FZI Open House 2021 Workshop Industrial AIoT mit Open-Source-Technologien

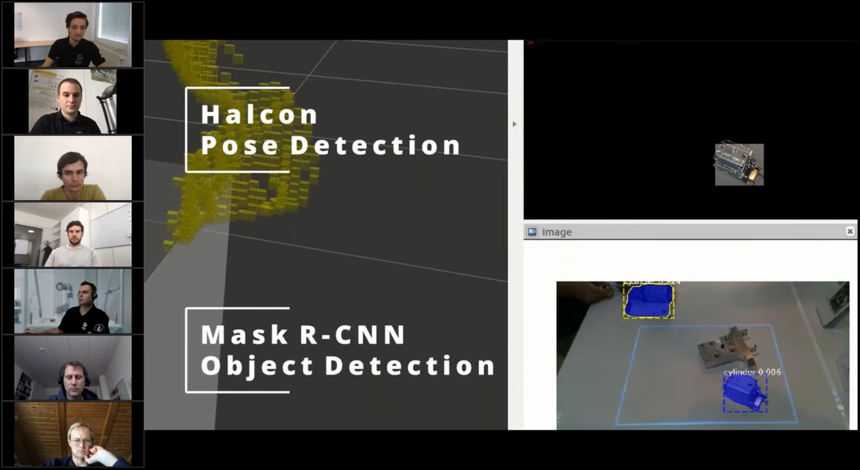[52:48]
mit dem Netzwerk, das Bauteil hier der Zylinder rechts unten erkannt. Dann wird oben das Bild ausgeschnitten und eben dem Herkensystem gesagt, welches Objekt erkannt werden soll. Und nun kann eben, Sie links sehen, der Roboter ergreifen. Sie sehen hier noch, die grünen Punkte ist ein Kollisionsmodell des Roboters und die gelben Punkte ist ein 3D-Depräsentation des Menschen. Wie Sie jetzt hier sehen, wenn der Mensch sich nach vorne beugt, ist hier auch noch eine Inklusionsdetektion eingebaut, dass der Roboter eben angenehm kooperativ mit den Menschen zusammenarbeiten kann.
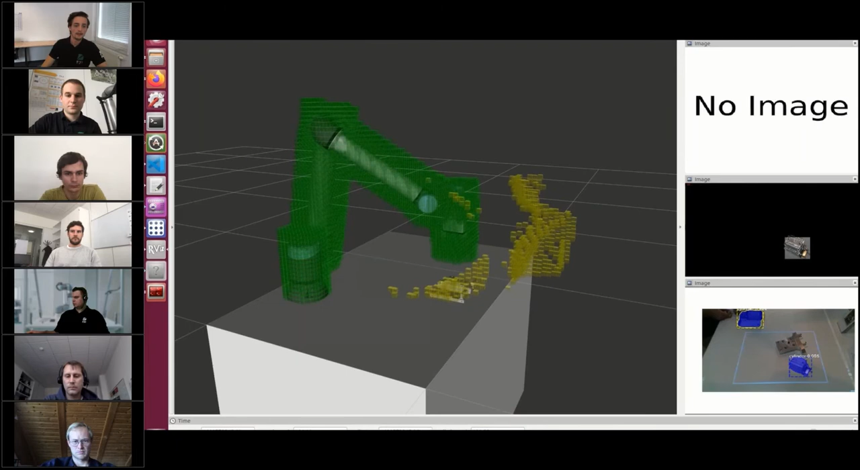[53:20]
Damit Sie sich das etwas besser vielleicht noch vorstellen können, hier nochmal ein Real-Video,